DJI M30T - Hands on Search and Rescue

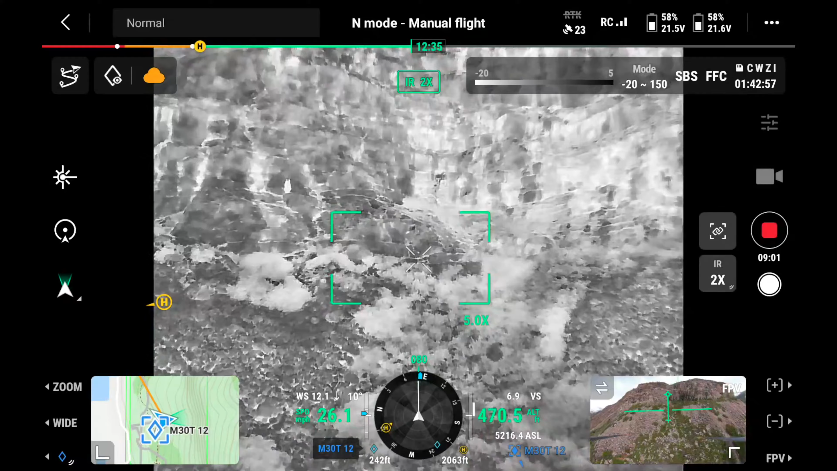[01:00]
So a lot of these departments have a smaller drone like the Mavic 3 Thermal, maybe even the Mavic 2 Enterprise like you started with.
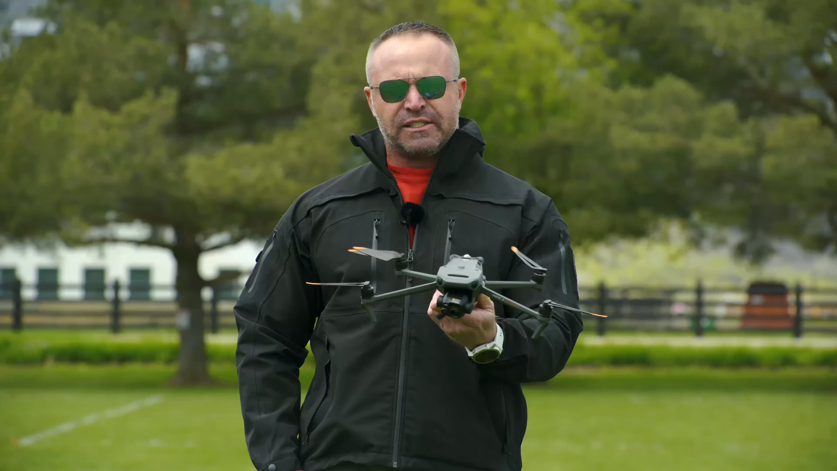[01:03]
What's the disadvantage of having something a little bit smaller like this over the Matrice 30, for example? Well, there's the right tool for every job.
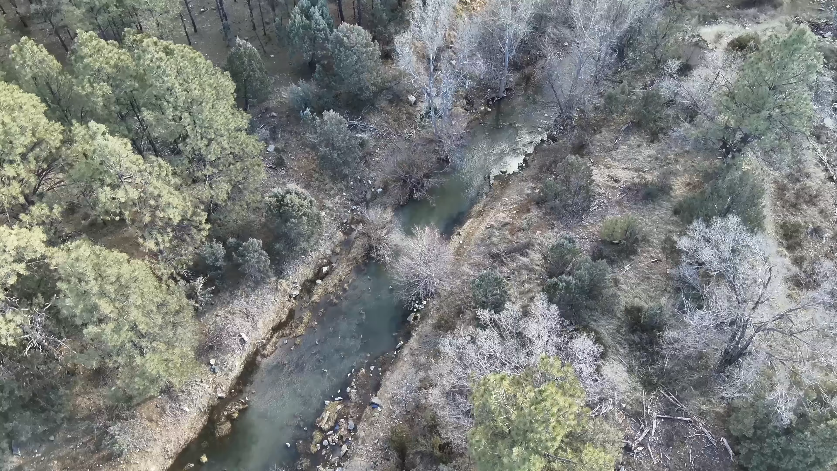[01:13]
Now, the Mavic 3 Thermal is a fantastic platform. It's very compact and it has a great flight time.
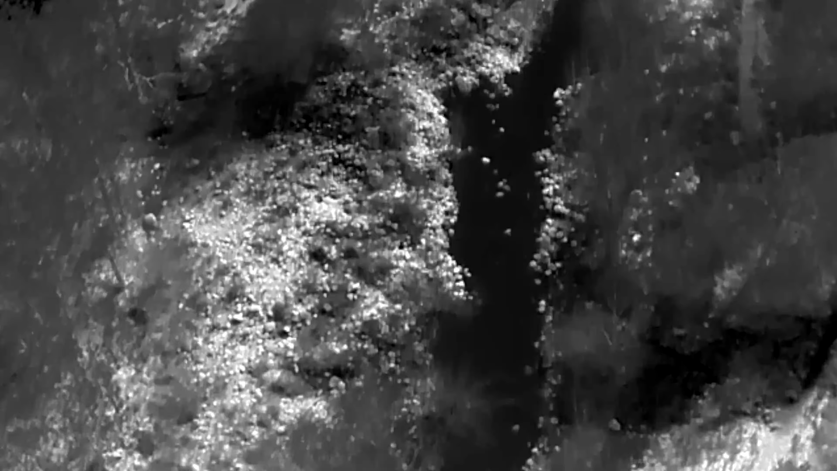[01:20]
It does have a very high resolution thermal.
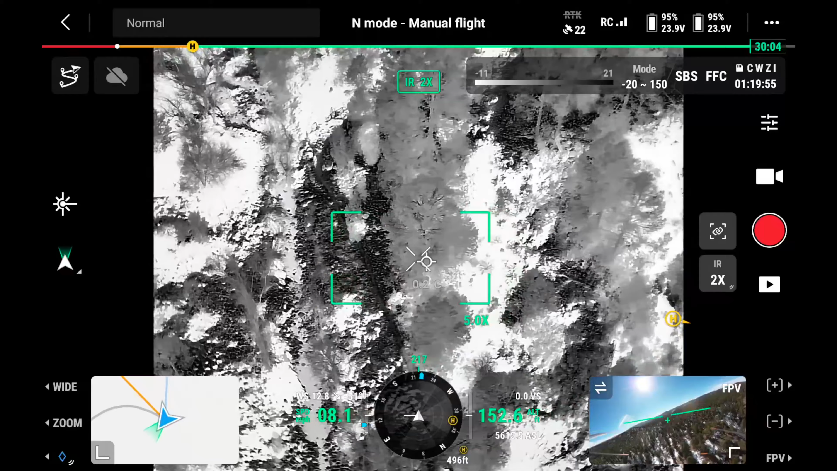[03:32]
And then we can also toss them to side by side to
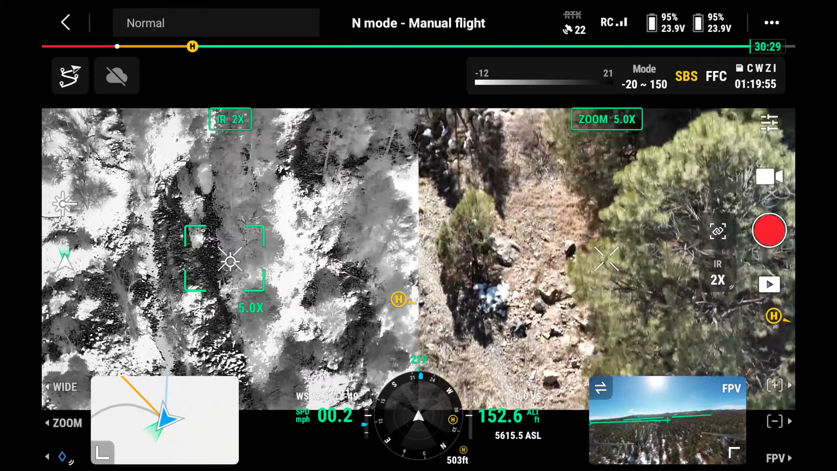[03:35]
see if we can catch movement on either one. Yeah. Okay. Where's your drone? Right over there.
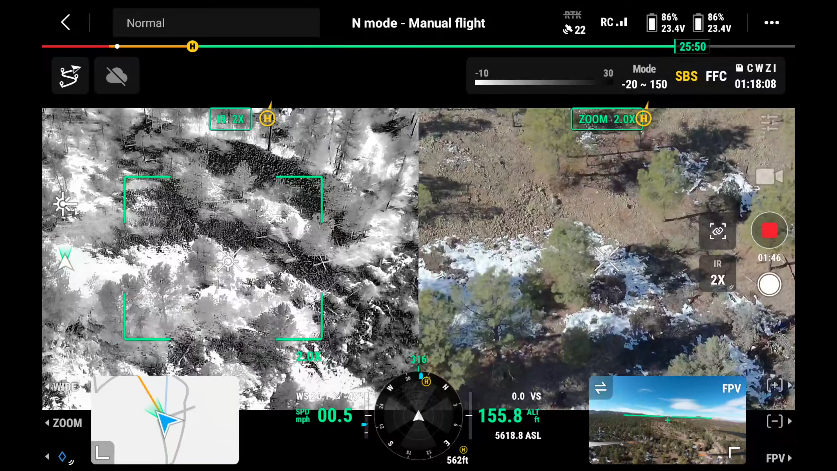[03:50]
I found him while on the split screen, comparing and contrasting the two different sides.
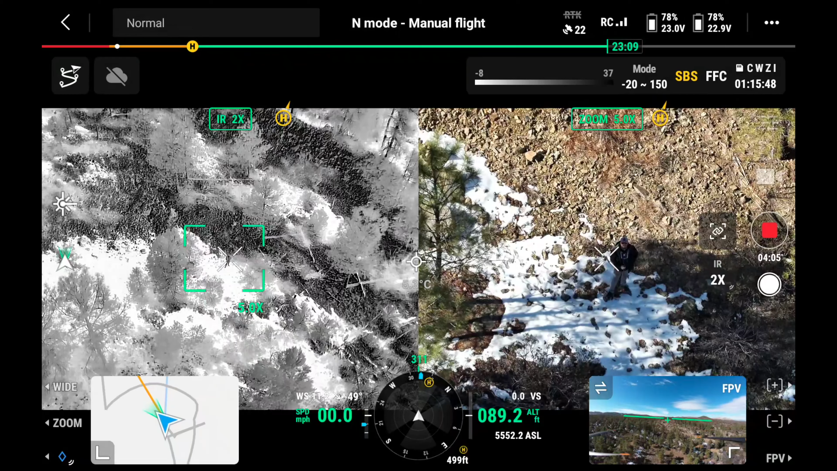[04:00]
One of the reasons why I was able to find him is because he's standing in the snowy area, which on the thermal gives us a higher contrast. So understanding and using both tools appropriately to be able to find them is very useful.
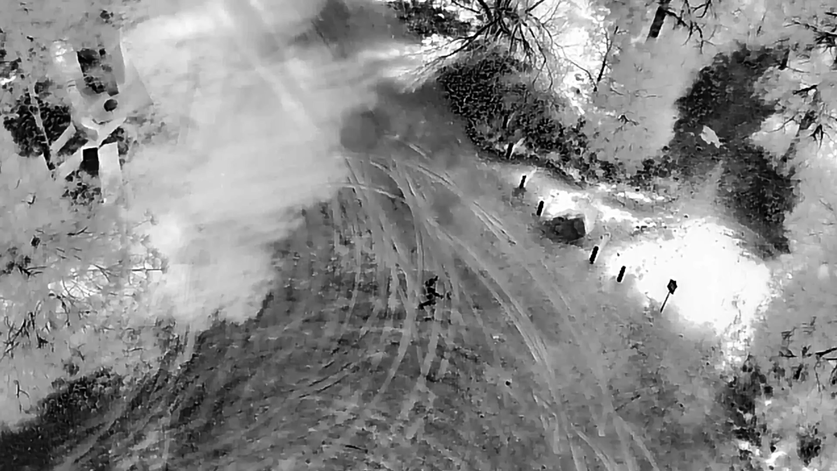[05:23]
everything that inside that area might all be the same temperature. So it all kind of blends together.
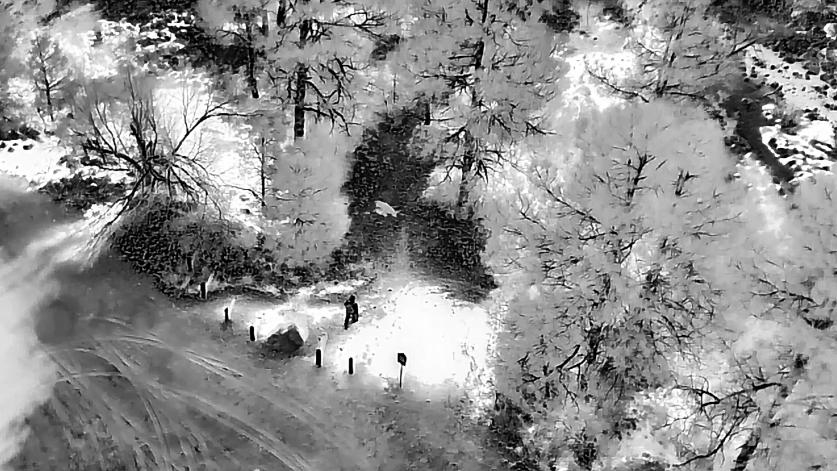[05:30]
And it's possible to do so with a human being as well. If the human is, they're walking through that solarly loaded area, they just kind of disappear. Yep. Just standing around waiting to be found.
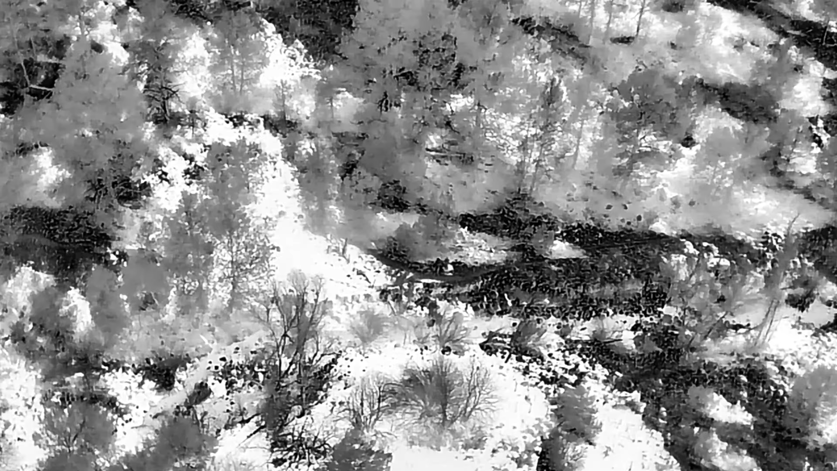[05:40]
So we come back, bring this back out a little bit wider, going to the zoom.